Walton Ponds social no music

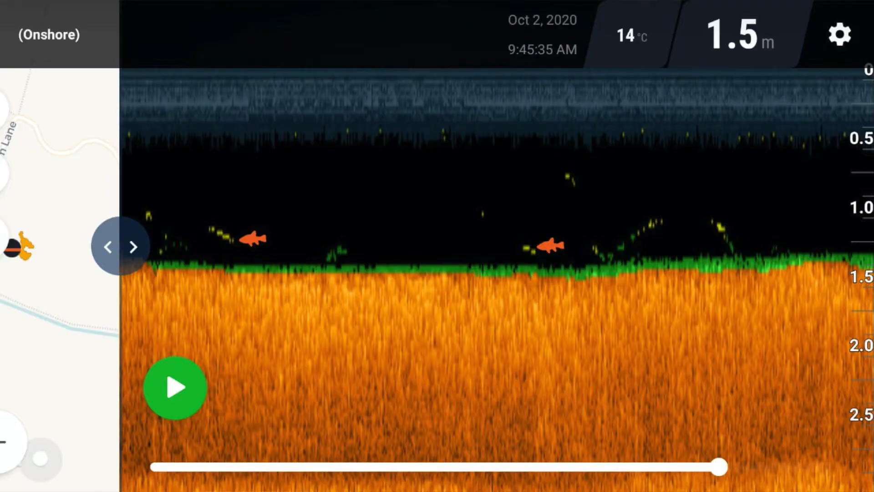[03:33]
On screen: depth 1.5 m
I've had a little lead around. It's really choddy near the island, as you'd expect, with all the overhanging trees and the leaves falling.